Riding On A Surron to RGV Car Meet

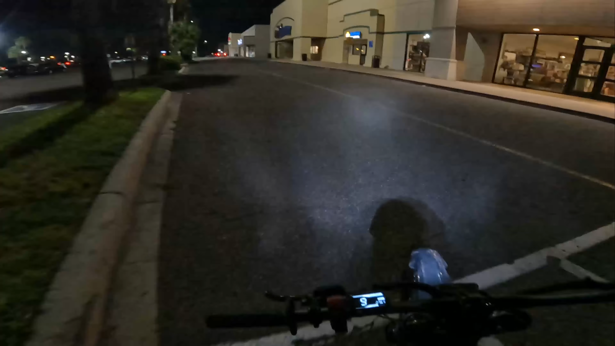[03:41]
That's weird, bro. There's no one here. Look, you can see where people have been here. Tire marks. What else? What else?